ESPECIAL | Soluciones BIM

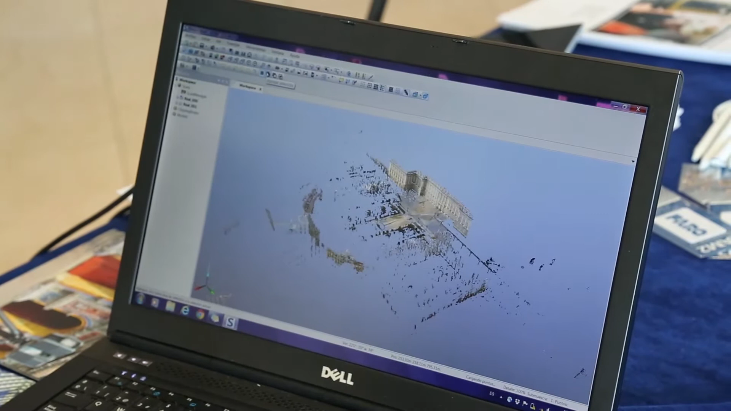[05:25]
Bueno, pues os quiero mostrar un ejemplo tomado en el Palacio Real de Madrid, y solamente se hicieron dos posiciones y este es el resultado que obtuvimos.